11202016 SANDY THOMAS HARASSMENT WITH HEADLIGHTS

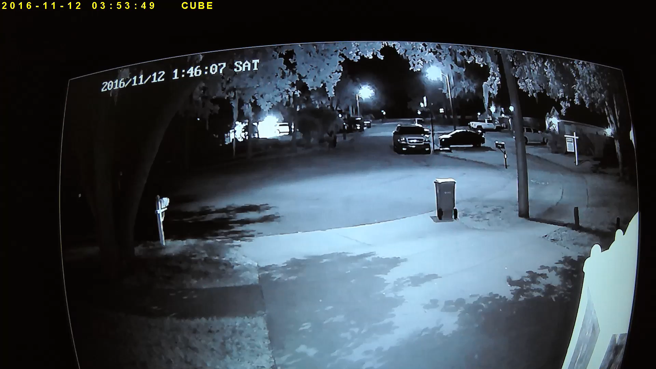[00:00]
This is Saturday, November 12th, 1.46 a.m. Sandy Thomas leaving the side of her garage to go into the white pickup truck. We'll turn on the headlights, shine them into my home. Then we'll fan our headlights into my next door neighbor's home, Mrs. Gregg.